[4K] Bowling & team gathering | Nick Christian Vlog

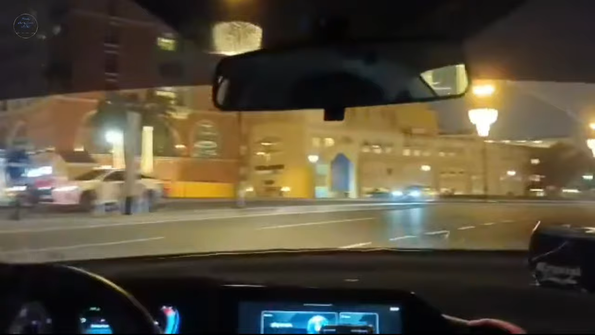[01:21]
ako mansan niya o gasto sa pamilyte So maayon niya pa minsan-minsan lang panalagsalang ba So as you can see nindutsad ang city lights sa akong mga naagian Ah ha,
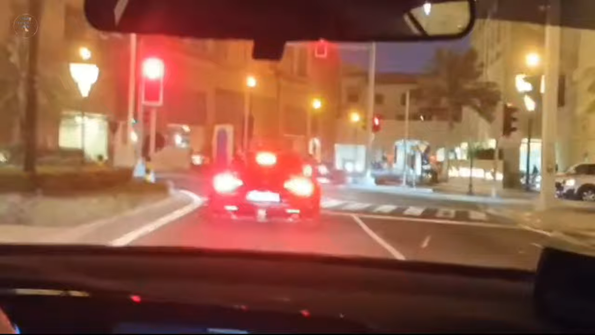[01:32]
kung mara na manigpwinti o Kana bang magpasko?